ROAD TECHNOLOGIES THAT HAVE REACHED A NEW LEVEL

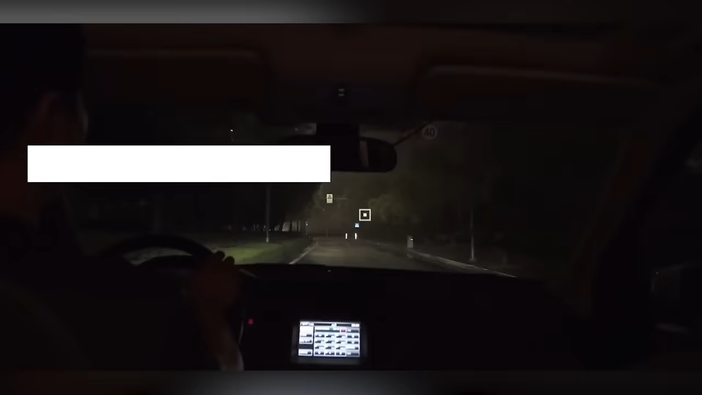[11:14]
At night, these signals are easily visible, even from a distance of 400 meters. Moreover, these systems can link to the cloud, serving as an efficient tool for traffic monitoring and control.
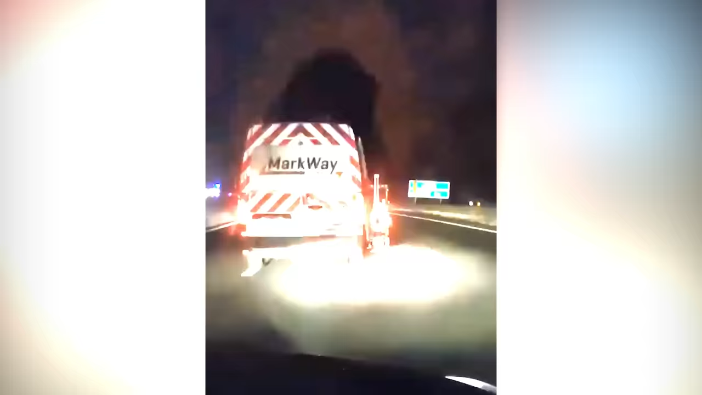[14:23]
The cones can be installed at speeds of up to 30 kilometers per hour, and when the work is finished, the system helps to remove them.